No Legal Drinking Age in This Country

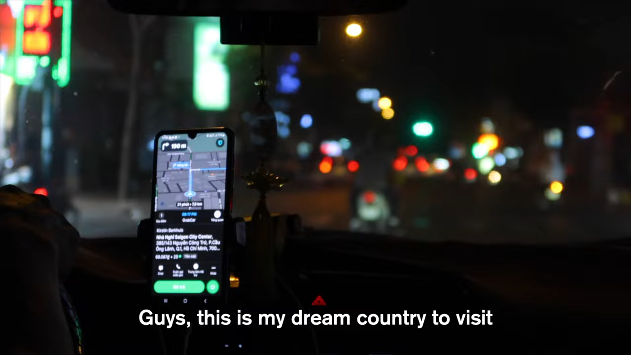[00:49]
We're in our taxi and outside everyone is just using a scooter. Crazy.